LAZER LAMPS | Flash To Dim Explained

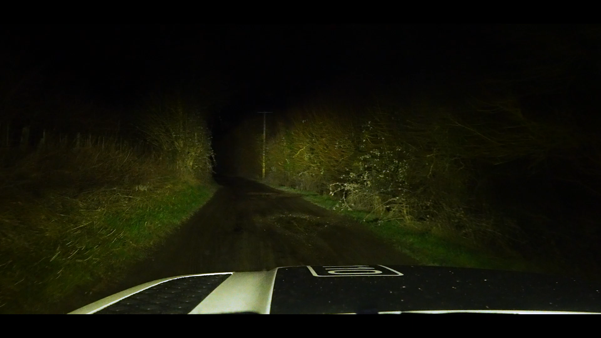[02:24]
they just flash the high beam off again and back on in less than half a second and again they will see the high beam transition back up to full brightness again.